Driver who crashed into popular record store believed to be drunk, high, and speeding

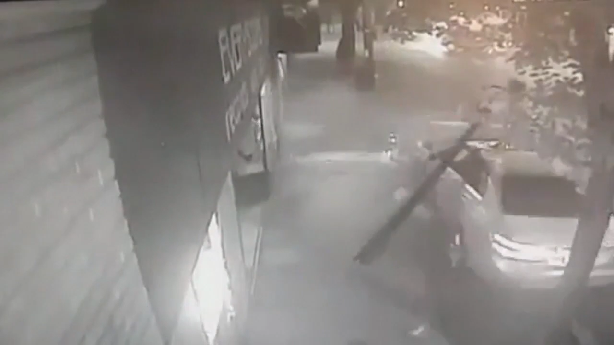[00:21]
Scary moments as a car spins out of control, crashing into this building at around 11 Wednesday night. Thank God nobody was standing outside on the sidewalk or just walking down the street because they wouldn't have had time to react really.